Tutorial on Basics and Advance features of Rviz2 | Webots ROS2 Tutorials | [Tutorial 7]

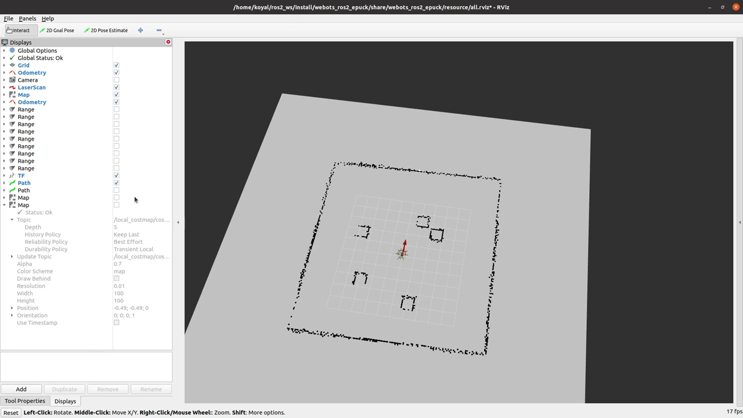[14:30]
It also has a cost map. So, if you work with move base, you need to configure your global cost map and your local cost map.
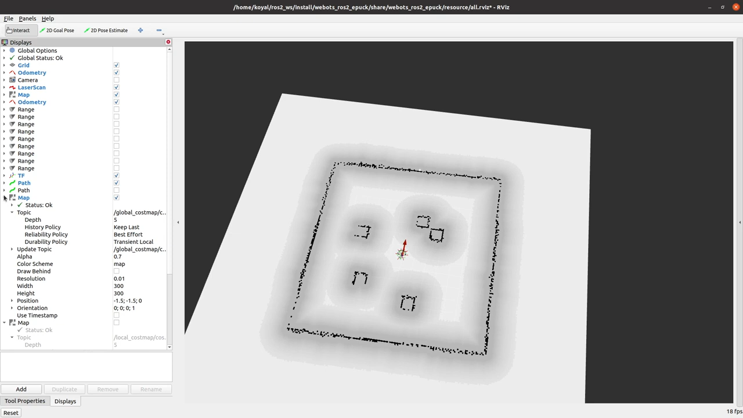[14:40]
So you see everything is loaded correctly. You can see range of sensors.
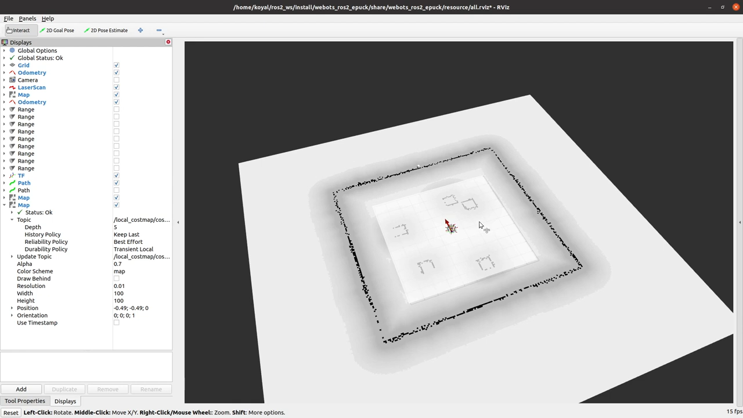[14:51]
If I zoom in, I can see the pose of robots. I know the robot is looking in this direction.